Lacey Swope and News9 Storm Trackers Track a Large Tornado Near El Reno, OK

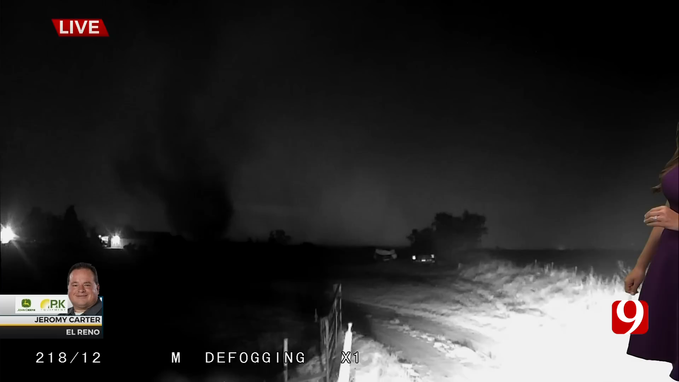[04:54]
You're seeing it live on News 9. That is a very dangerous tornado, okay? It's very dangerous. It is a large tornado. It is doing damage.
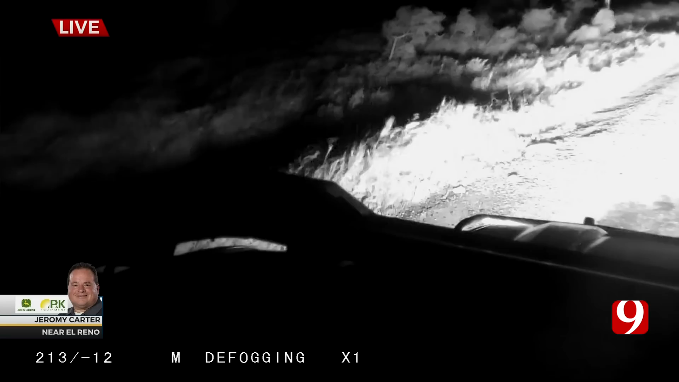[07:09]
It is. This is a tornado warning. This is a confirmed tornado. If you're just joining us, this is south of I-40.
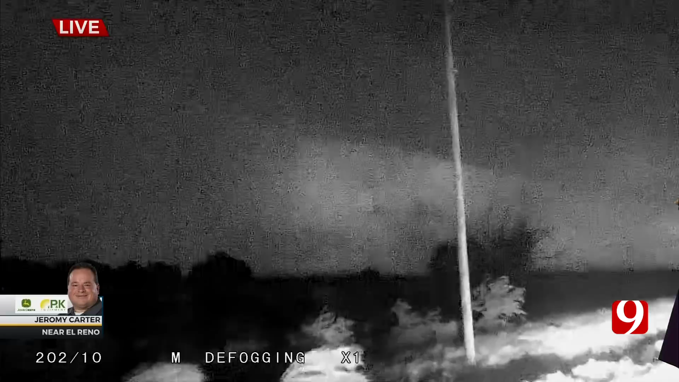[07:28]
and it's already crossed Banner, and it's going to be tracking to the northeast. This is going to be very close to the Clarence E. Page Airport.